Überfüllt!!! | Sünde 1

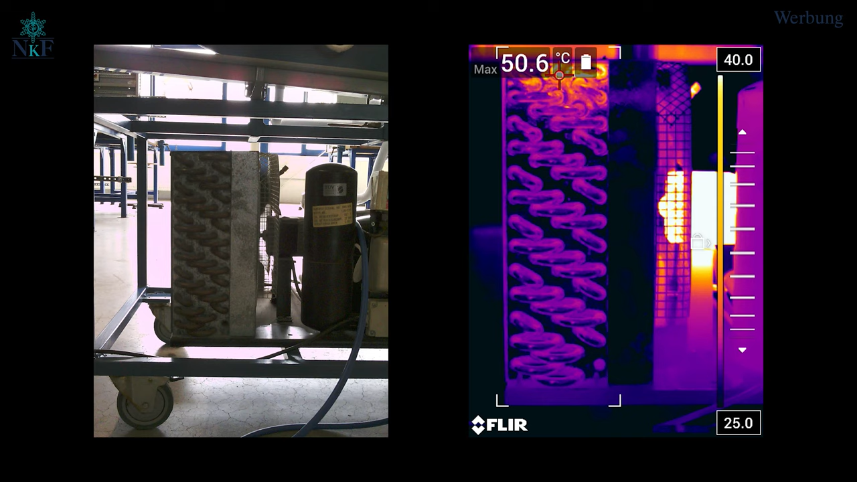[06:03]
On screen: max 50.6°C
Links seht ihr den Bildausschnitt, den wir mit der Wärmebildkamera aufgenommen haben. Rechts seht ihr die Aufnahme der Wärmebildkamera, die etwas stärker auf dem Messbereich gesucht ist. Uns interessieren vor allem die Wärmebildaufnahmen. Der Messbereich ist von 25 bis 40 Grad eingestellt. Jede Temperatur kleiner gleich 25 Grad wird dunkelblau dargestellt und jede Temperatur größer gleich 40 Grad wird weiß dargestellt.
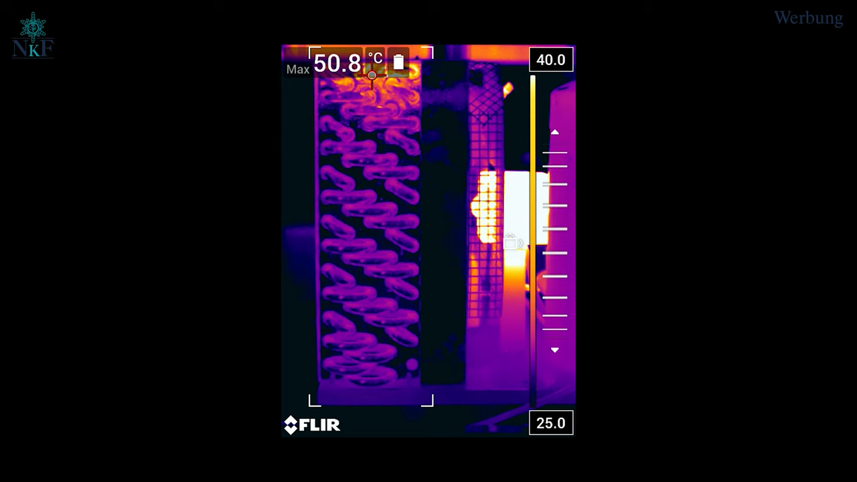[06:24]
On screen: max 50.8°C
Alle weiteren Temperaturskalen verteilen sich auf der rechts abgebildeten Farbskala. Wir können im oberen Bereich des Verflüssigers sehr schön die Enthitzung des Heißgases sehen, da die Rohrbögen rötlich-gelb dargestellt werden. Alle weiteren darunterliegenden Rohrbögen des Verflüssigers haben alle dieselbe farbliche Darstellung.
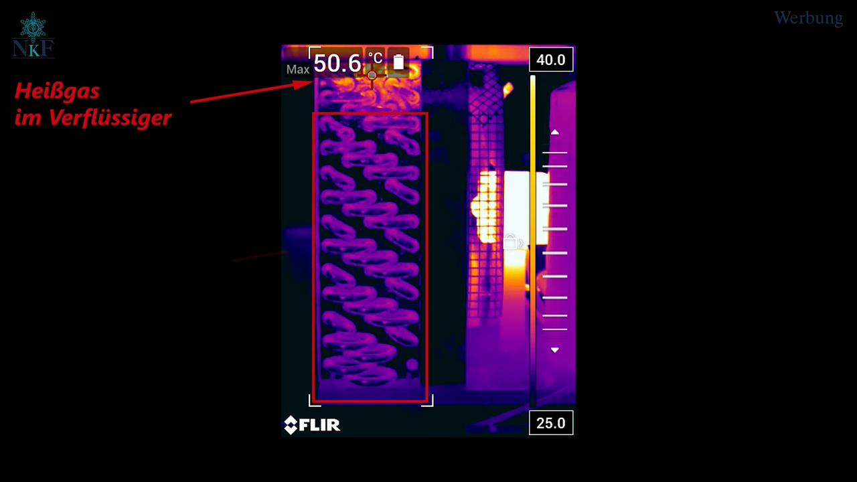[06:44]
On screen: max 50.6°C
Hier findet die Verflüssigung statt. Während der Verflüssigung herrscht innerhalb des Wärmetausches eine gleichmäßige Temperaturverteilung. Die Unterkühlung fällt im Verflüssiger flächenmäßig sehr, sehr klein aus.
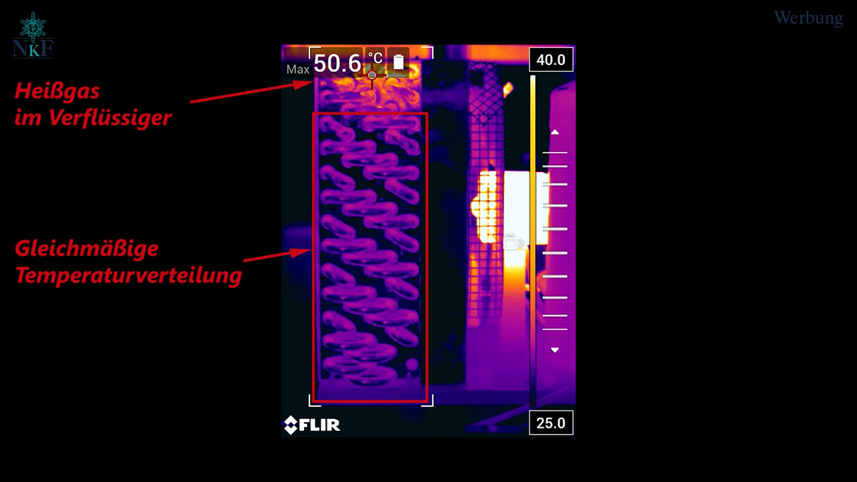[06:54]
On screen: max 50.6°C
Hier gar nicht zu sehen, da die Anlage in diesem Betriebspunkt etwa mit 0,3 Kelvin Unterkühlung lief. So, ihr habt gerade in der Wärmebildkameraaufnahme gesehen, dass die Temperaturverteilung gleichmäßig ist.